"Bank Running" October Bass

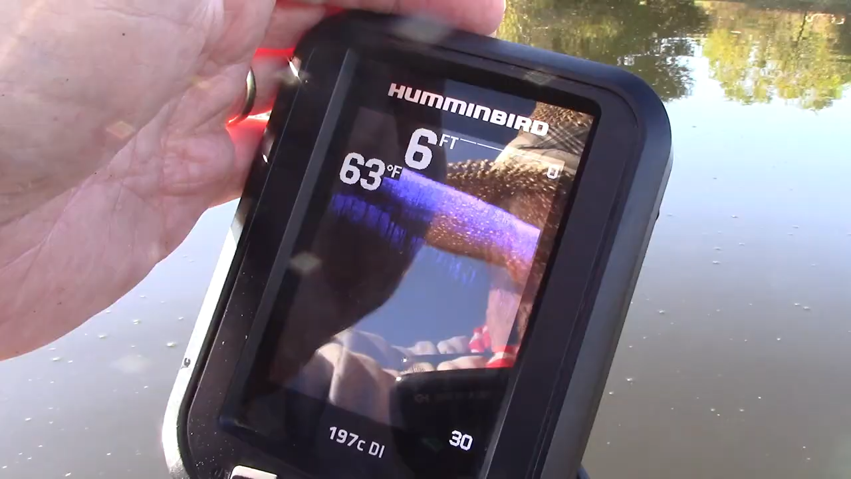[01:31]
On screen: depth 6 ft, water 63°F
Interesting water temperature. Water's stained. About two and a half feet of visibility.